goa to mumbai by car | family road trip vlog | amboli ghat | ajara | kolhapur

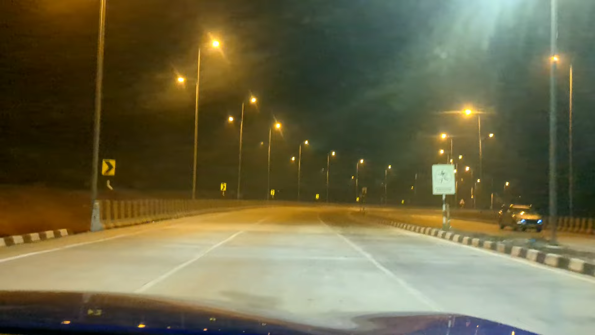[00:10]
वरना क्रॉस कर दिया है। रात के नज़ारे जो है शानदार है। ट्रैफिक जो कुछ दिख रही है वो एयरपोर्ट वगैरह की तरफ की टैक्सियाँ हैं।
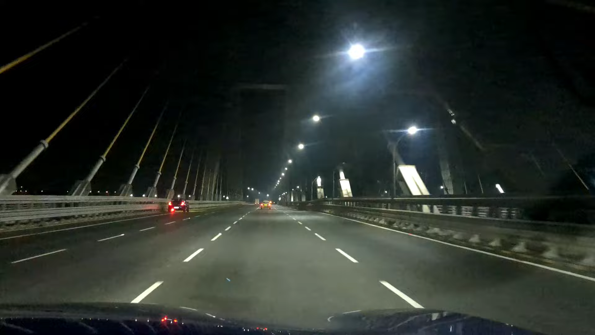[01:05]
इस ब्रिज के बनने के बाद से जो पुराने वाले रास्ते में विच वॉज नैरो,
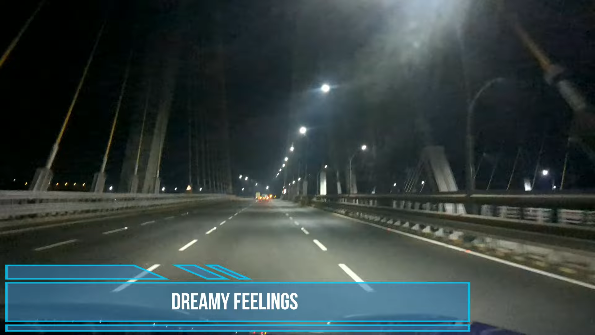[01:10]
उसमें थोड़े से ट्रैफिक लगता था, बट नाउ एज यू सी इट्स मोर लाइक अ 8-lane ब्रिज। थोड़ा जल्दी निकल रहे हैं कि इतनी ट्रैफिक जो है वो निकल जाए सुबह सुबह, एंड बाय एटलीस्ट 9-10 बजे के आसपास हम कोल्हापुर हाईवे में टच हो जाएं। लेट्स सी आगे कैसे ट्रैफिक मिलता है।
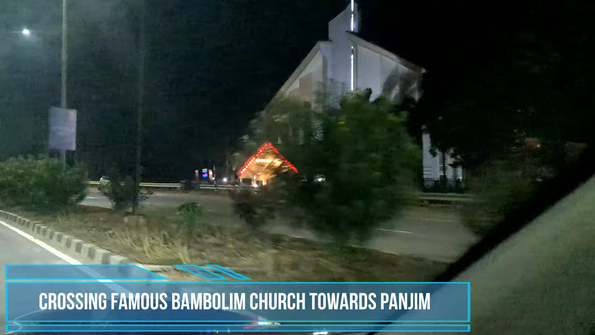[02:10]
दिस इज द फेमस लैंडमार्क बैम्बुलिम चर्च। फ्रेंड्स वी आर ऑन द अटल सेतु।